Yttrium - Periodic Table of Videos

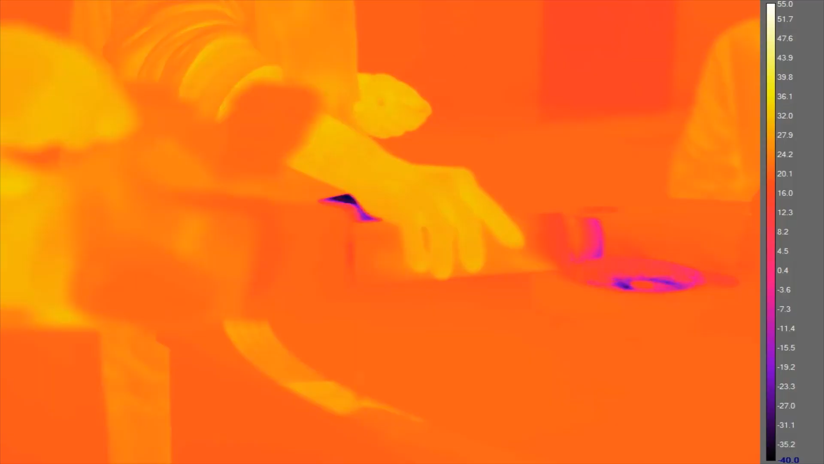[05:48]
at a temperature above the temperature of liquid nitrogen, 77 Kelvin.
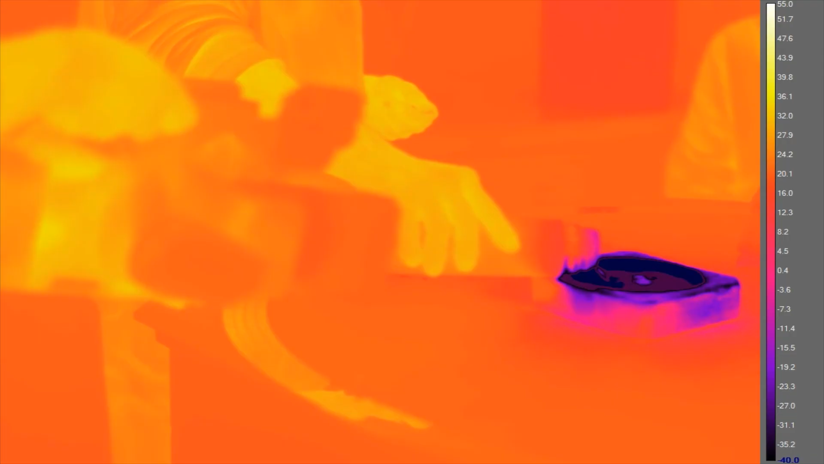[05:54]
So if you pour liquid nitrogen over it, it becomes superconducting.